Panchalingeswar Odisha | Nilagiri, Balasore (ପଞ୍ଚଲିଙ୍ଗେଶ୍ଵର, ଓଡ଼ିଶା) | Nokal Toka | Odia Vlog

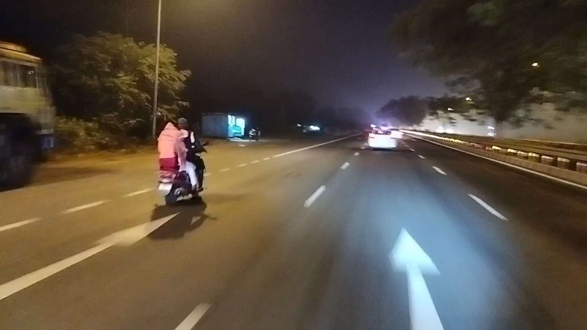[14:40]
घरे बांच या को कट्टक रिट्टन हो आखु आओ देखी
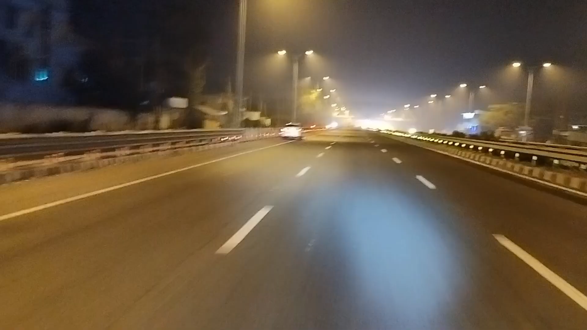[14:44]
पारतिवे कुहुडी बहुत जोर हेगलानी राती बियास्त इत्ते सुन्दर देखाऊच इत्ते बढ़िया फाइन राष्ता आची राइडिंग कोरेगों मोजा भी आसी दोला सकता हो ता